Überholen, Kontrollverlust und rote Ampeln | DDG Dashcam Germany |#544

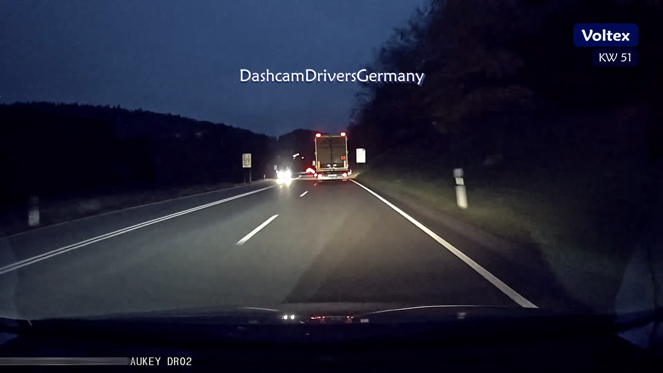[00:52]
spur fällt in 150 metern weg ordnen wir uns noch mal ein dann halt nicht aber das spur ende kommt er bekanntlich auch wirklich immer unglaublich plötzlich
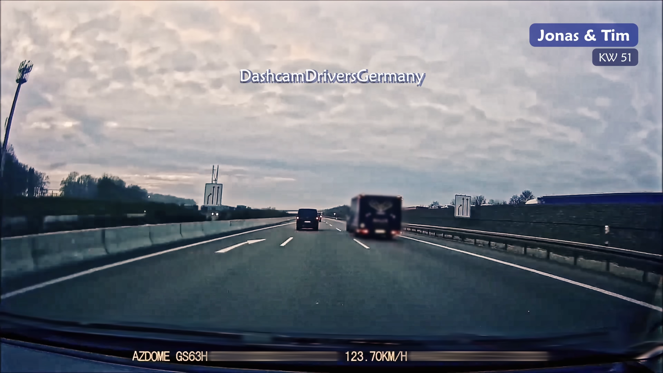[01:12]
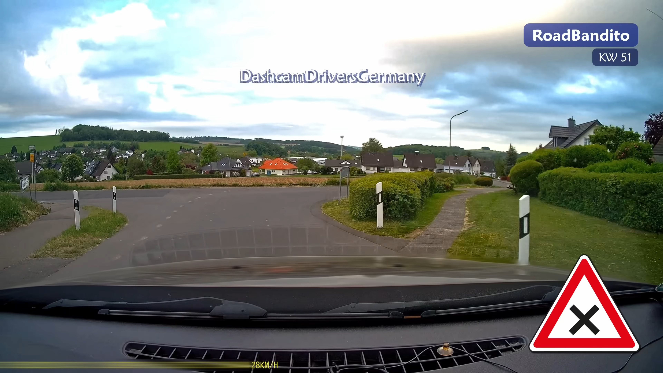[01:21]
nachts auf der landstraße was könnte da bloß passieren wildwechsel ja mal gucken was uns vor das auto
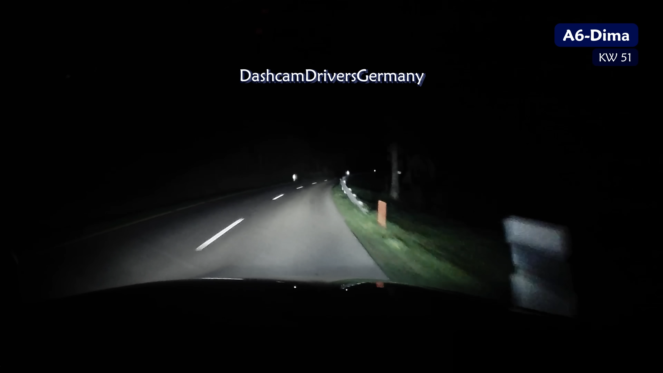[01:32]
läuft einfach mal ein ganzer baum der einsender sagt sie hätten hier zusammen mit dem nachfolgenden auto die stelle
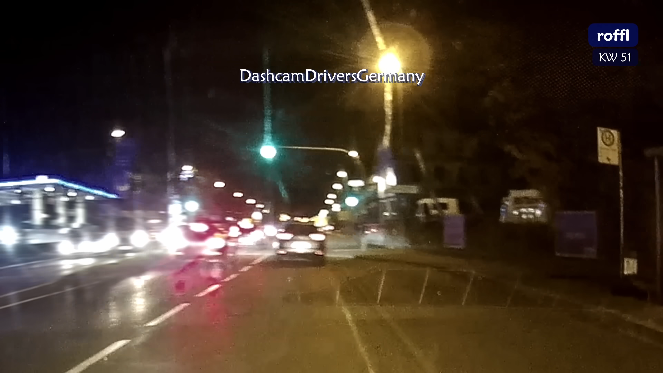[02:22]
hier haben wir doch mal eine richtig schöne grüne ampel da geht es jetzt richtig vorwärts
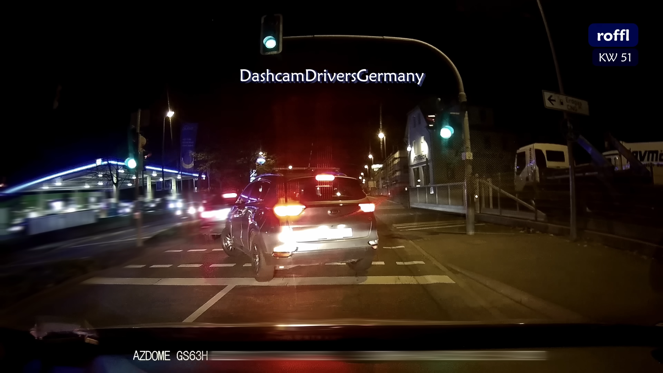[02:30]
wirklich ja wirklich also
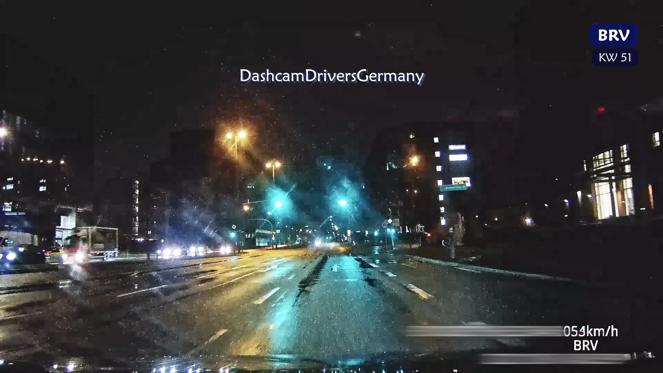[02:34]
ich bin mir wirklich nicht sicher aber ist hier rechts jetzt eigentlich halte verbot oder so der schilderwald auf der rechten seite alter haben euch ihr habt echt ein anerkatschen
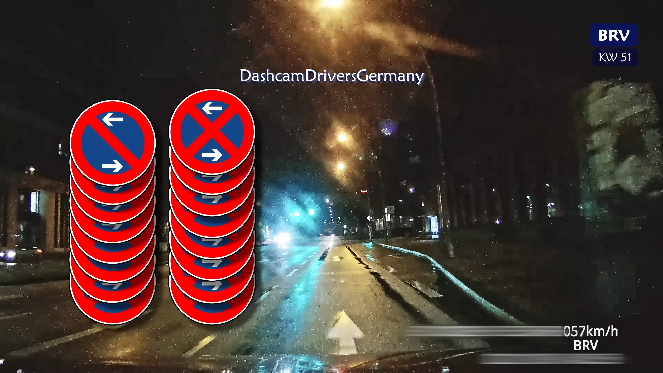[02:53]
also ich finde da hätte man ja ruhig noch ein paar mehr schilder aufstellen können oder aber schilder schilder ja gut ist es wenn man auch drauf schaut von rechts kommt ein beschleunigungsstreifen wir sehen oben an der schilder brücke es gibt zwei fahrspuren rechts ist halt der beschleunigungsstreifen und auch die schilderbarten rechts kündigen ja an dass die abfahrt erst noch kommt und noch nicht da ist und ich weiß ja nicht aber wo hat er bitte hingeschaut
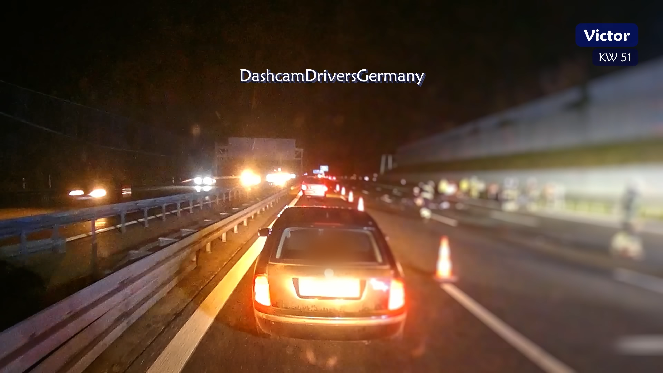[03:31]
die unfallstelle rechts ja zum gucken da muss man sich erstmal richtig richtig viel zeit nehmen
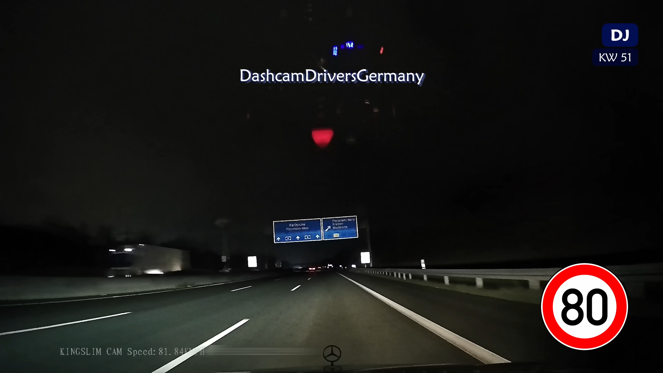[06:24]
Baustellenende Tempo 80 werden hier aufgehoben weiter geht's und zunächst mal ja der kann hier halt einfach unmöglich so rüber ziehen ohne auch
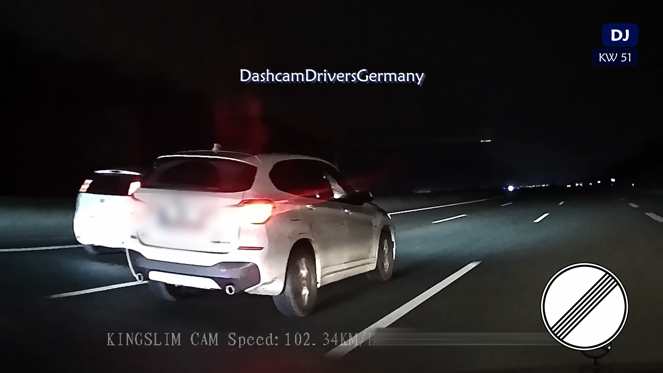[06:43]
überhaupt nur an uns vorbei zu sein keine Ahnung was er sich dabei gedacht hat den Ärger des Einsenders kann ich auf jeden Fall verstehen trotzdem möchte ich die Szene gerne auch mal für den Hinweis nutzen dass ich es zumindest ein bisschen unglücklich finde dass der Einsender hier mit beschleunigt ja das Tempolimit ist vorbei natürlich ist zu erwarten dass unser Einsender dann beschleunigt das verstehe ich ja weil lass die Leute doch erst vorbei
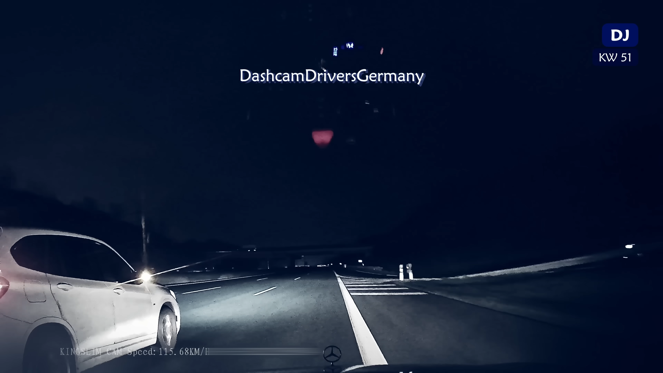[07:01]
so dass sie die Spur auch wechseln können weil so beschleunigen dass man effektiv wirklich neben den Leuten her beschleunigt so wie hier das ist